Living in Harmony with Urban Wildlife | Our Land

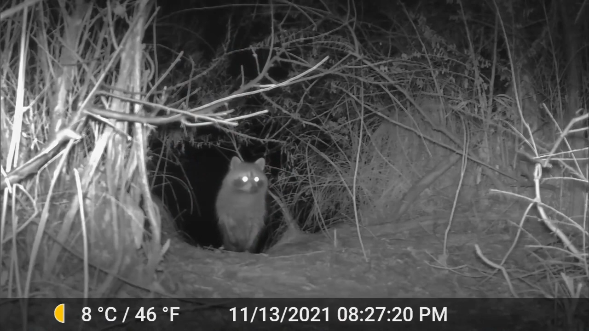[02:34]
coyotes raccoons and skunks which you might expect you know you
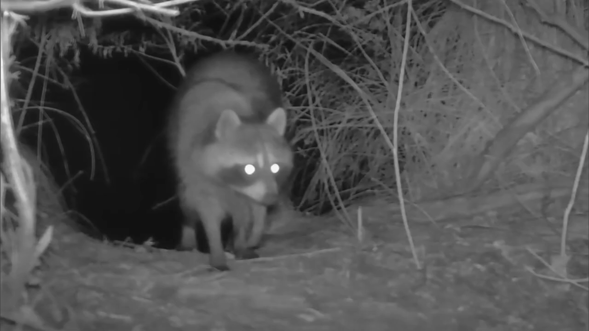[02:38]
hear about those kind of kind of animals you know in cities a lot